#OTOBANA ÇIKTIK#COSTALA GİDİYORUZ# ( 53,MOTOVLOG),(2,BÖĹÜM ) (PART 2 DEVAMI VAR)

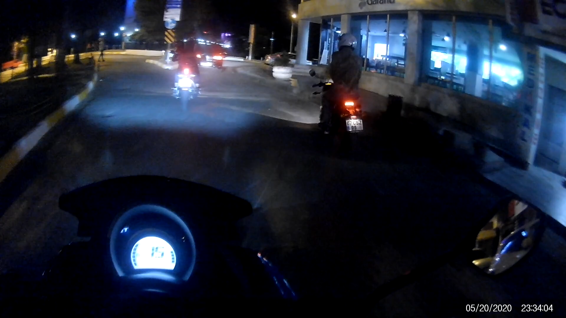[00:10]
Evet, tekrardan cümleten selamun aleyküm arkadaşlar. Kaldığımız yerden videomuza devam ediyoruz.
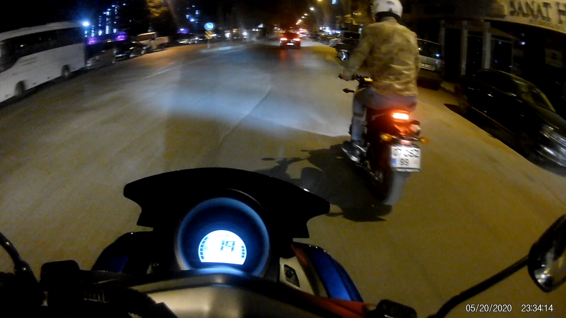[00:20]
Bir otobana çıkacağız. BN 250 ile ben NMAX 155.
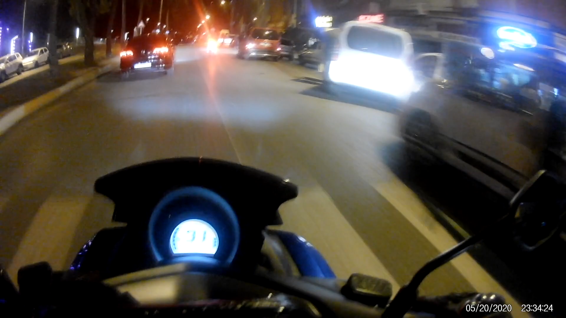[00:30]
Bir Jostal'a gideceğiz. Bir turlayıp geleceğiz. Nereden?
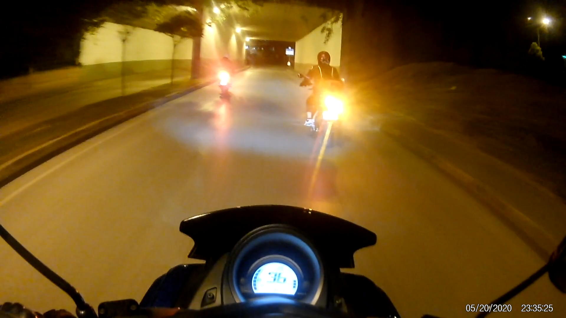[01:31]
Evet, Serkan arkadaşımız eve gitti. Biz gezimize devam ediyoruz. BN 250 ile otobandan yapıştırıp havaalanı tarafına, Jostal tarafına bir tur atıp geleceğiz arkadaşlar.
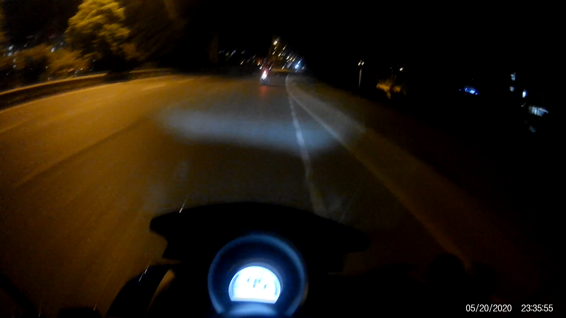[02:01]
Evet. Bütün iki tekerci kardeşlerime hayırlı yolculuklar diyorum.